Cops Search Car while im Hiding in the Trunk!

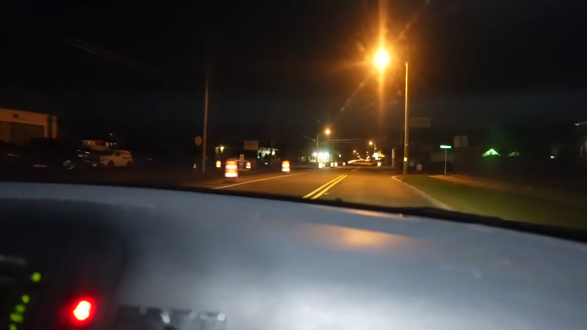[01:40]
There might be some sort of stop up here. I just pray that there is no stop up here. There's a bunch of construction cones everywhere. Oh no. Paul, you're gonna have to turn around and go somewhere else if this is the case. It's like the main road we gotta be on, but I'm not trying to chance that right now. Yeah, bro, you're gonna have to turn around.
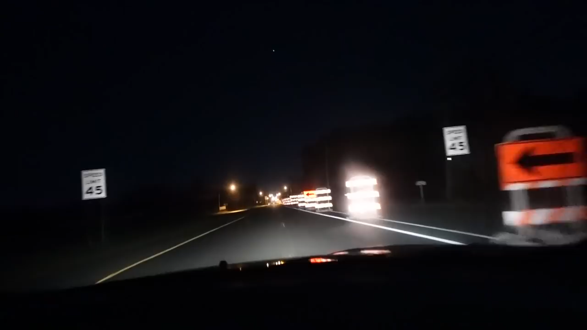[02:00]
You're gonna have to turn around. Dude, it's just telling bro, us. Bro, you're the gonna have to turn around. No, it's just telling us the merge. No, there's I see a bunch of cars stopped up there. Alright. It's definitely a stop somewhere. Alright, calm down. I'll turn you. I'll bust you. There's a side road over here. There's a side road over here. Pull. Right here? Somewhere. There's gotta be. Alright, I guess I'll just pull over right here. Turn around. There's cars stopped over there. There's no shot we're going that way. There is no shot we're going that way.